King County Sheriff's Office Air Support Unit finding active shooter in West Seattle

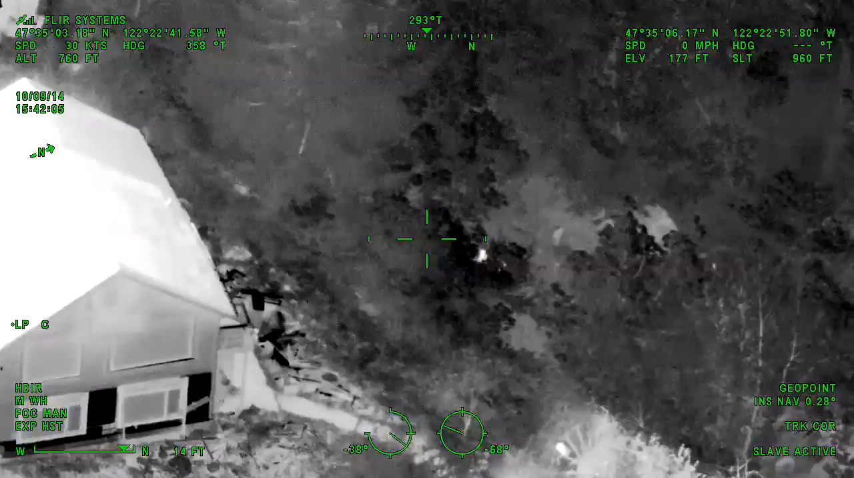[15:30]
Okay, the subject is moving around now.
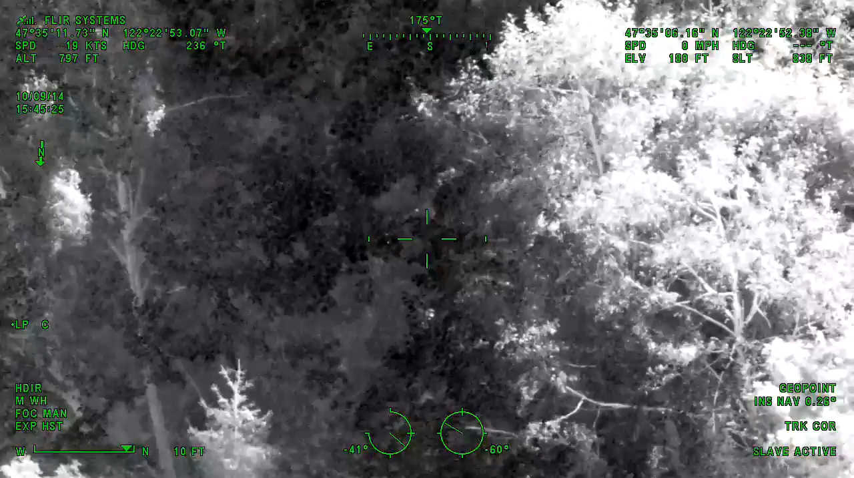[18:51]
Beaver 2, we have one in custody. You can open the air. Bearcat 2, can you move up to us? Guardian 1 to the units at the Bearcat. Yeah, if you continue up that road past those abandoned vehicles where he came out, there's a trail that kind of goes up the hill a little bit there.
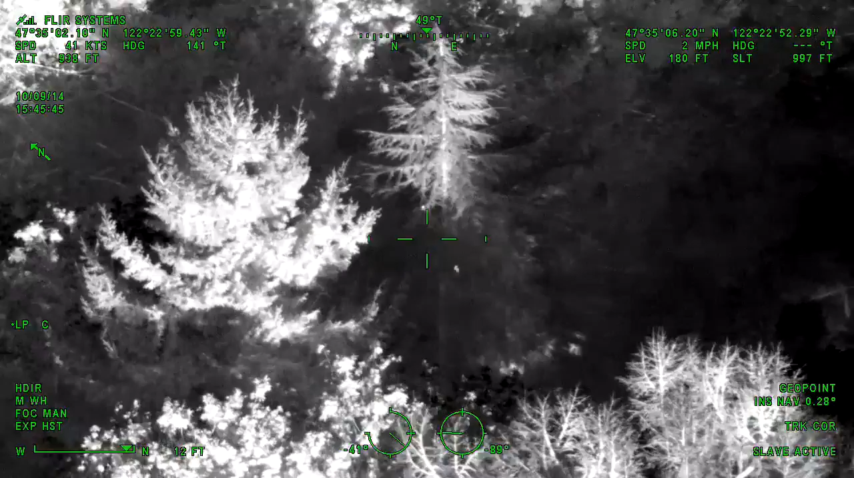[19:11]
There's another hot spot up there.
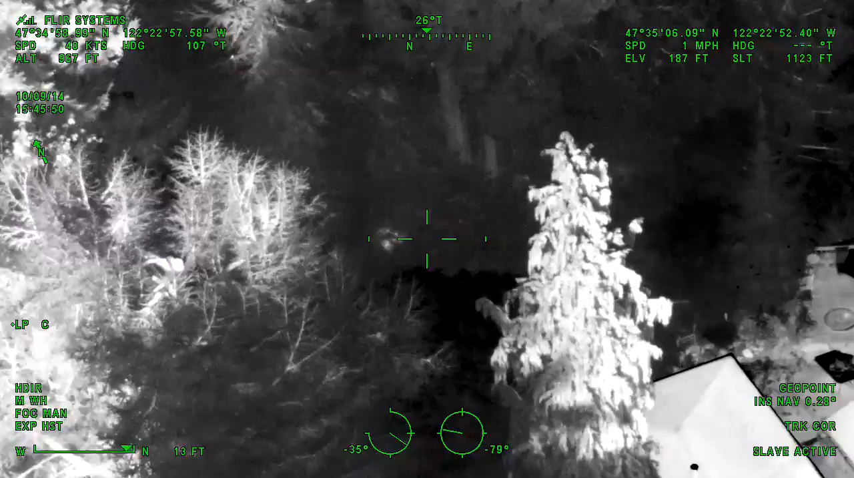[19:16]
Copy that. We got to pass the suspect up when we move up there.
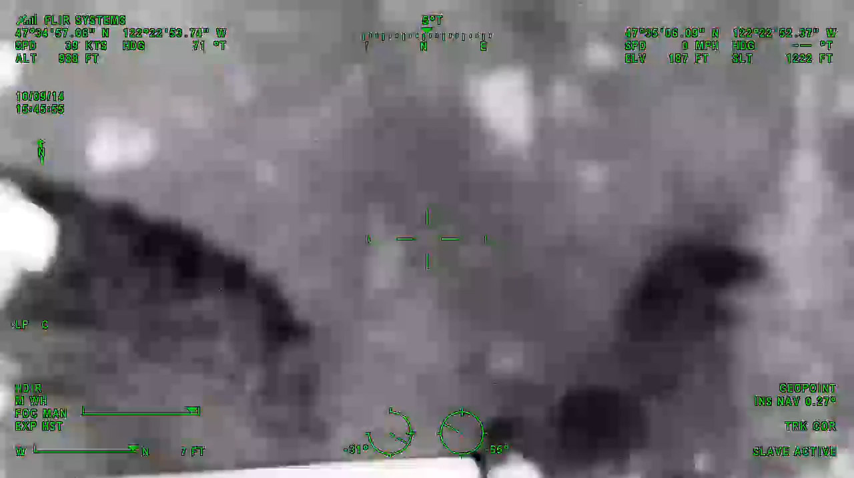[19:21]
If you can keep an eye on that, please. Will do. Waiting to the SWAT nearby.
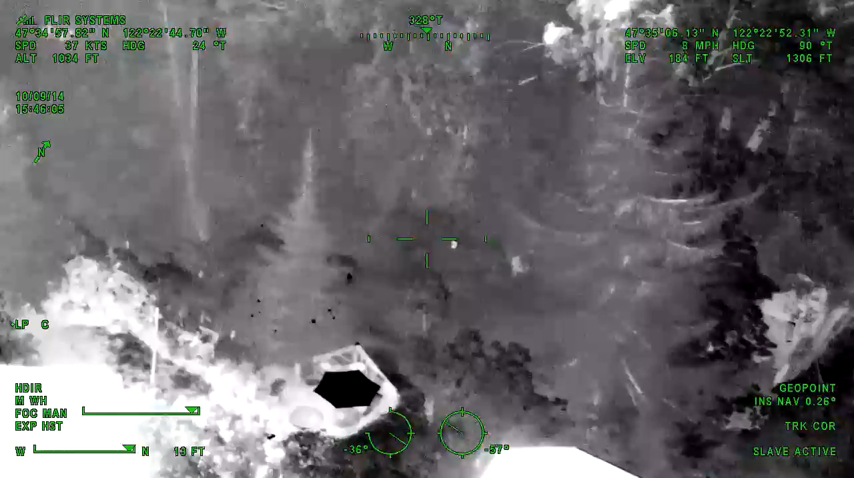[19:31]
You got a shed on the hillside just north of the house.
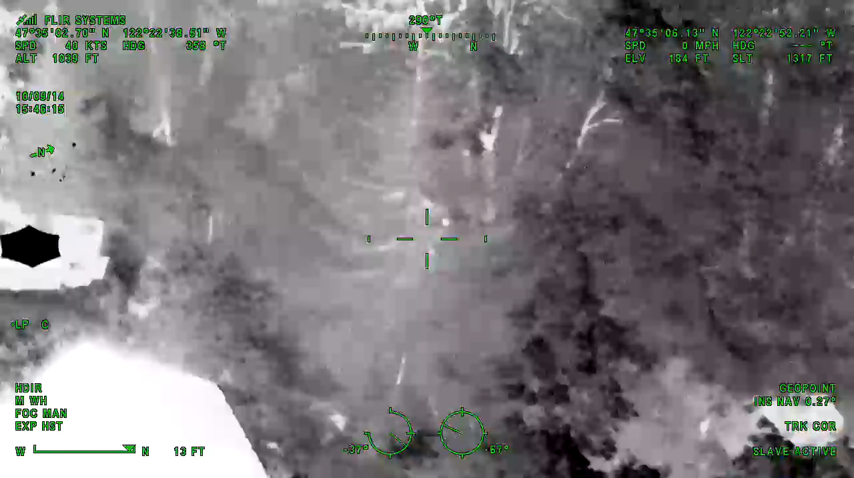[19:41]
North of the house. 271 to Zebra 2. If we can have someone on your Bearcat crew that can start debriefing that guy and give us a sit rep on what's going on. party being done.
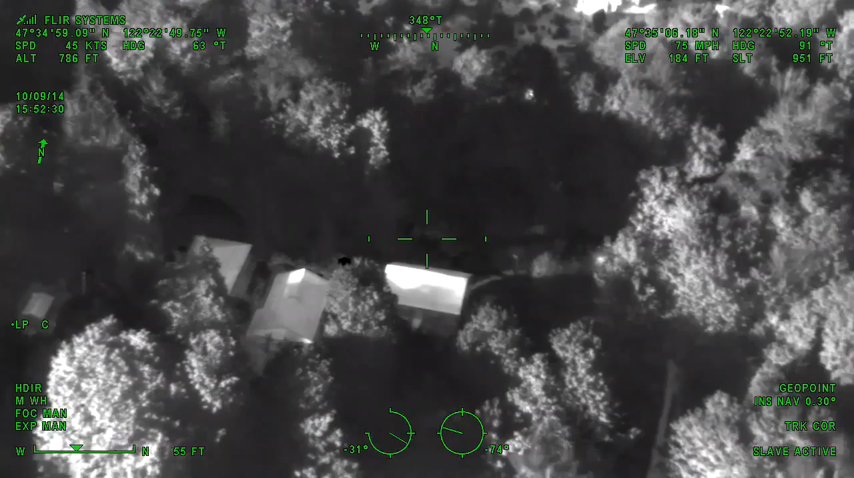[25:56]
Bearcat, go ahead. Yeah, that other hot object I saw, it turned out to be a light post. Copy that, thank you.
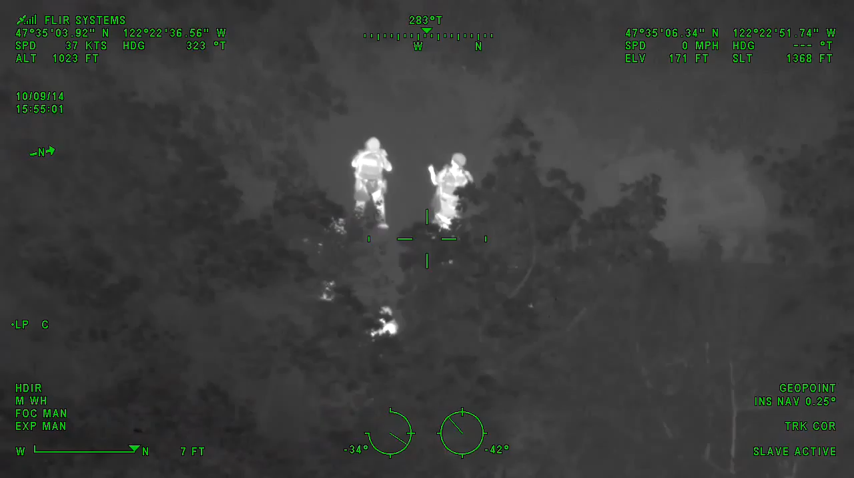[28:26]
Chief of 1, Bearcat 2, what's your ETA back to the CP with those two?
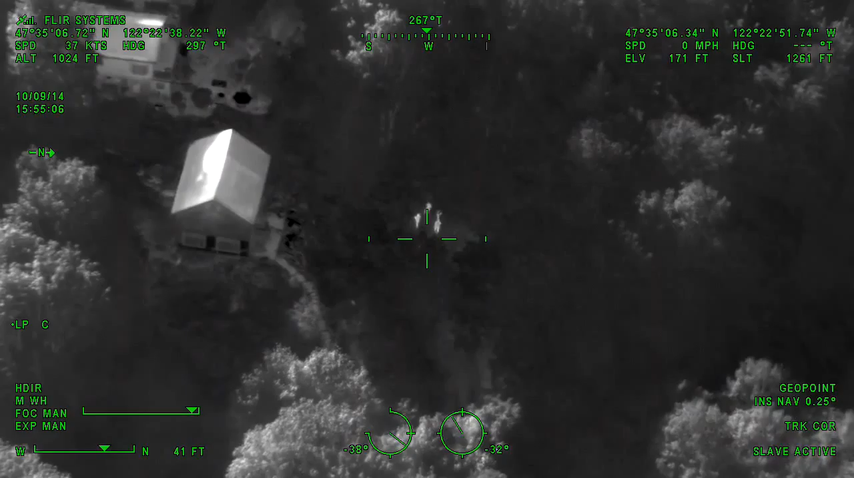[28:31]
Zebra 2, 271, they're slowly backing away down the hill now, just started.
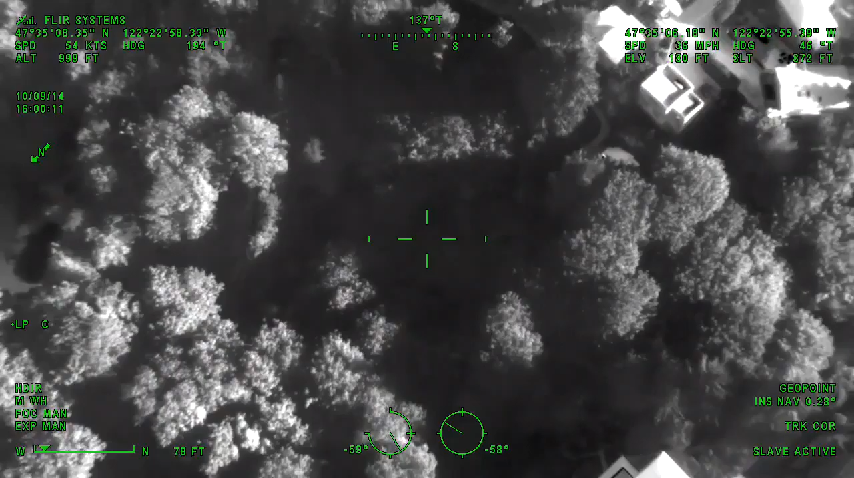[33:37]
Here at Hancock. Here at Hancock. Our crew of six made it all the way to the top of the hill.
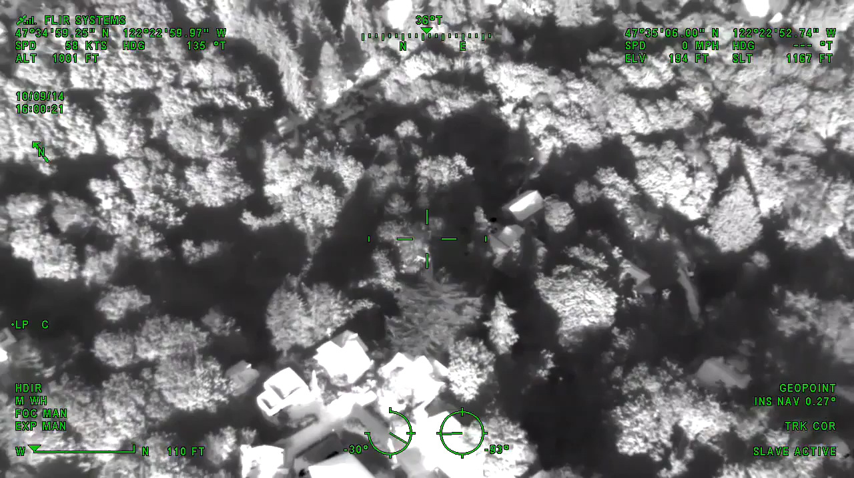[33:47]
2112, whatever place this is up here. We got two houses.
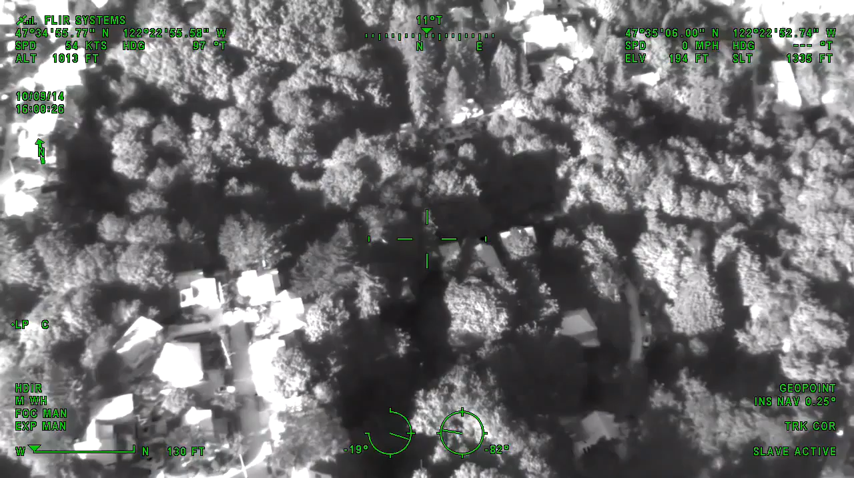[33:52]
And we're overlooking the whole valley, or the little ravine down below. We're going to do knock and talk on these doors, if you're okay, to see if there's anybody even home. I don't know how far you want to go with this right now.
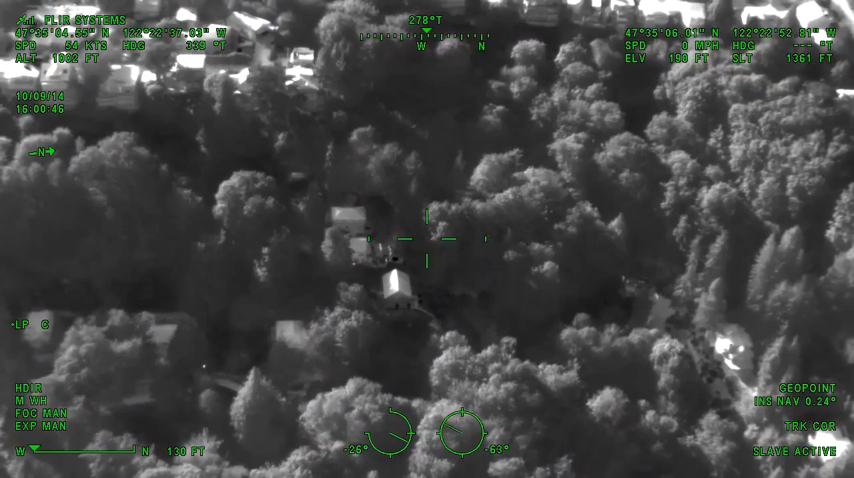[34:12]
Guardian 1. Guardian 1. Yeah, I searched pretty much all downhill from where the SWAT guys were down to the bottom
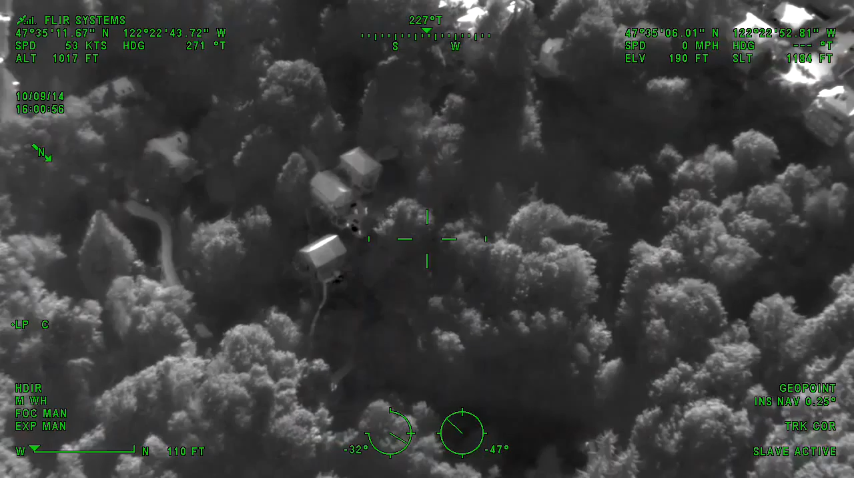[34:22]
and didn't see any other unusual spots in the woods. Zebra 10 copy, and just Sergeant Hancock, I'll call you on your phone in a minute. I'll tell you what the independent moments are going to come to you with, saying.
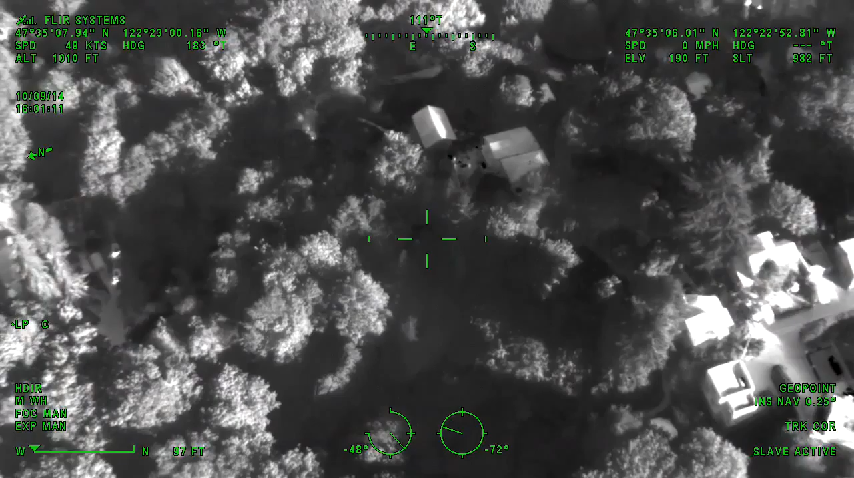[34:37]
Copy, and be advised, the road up to you is clear for the Bearcat.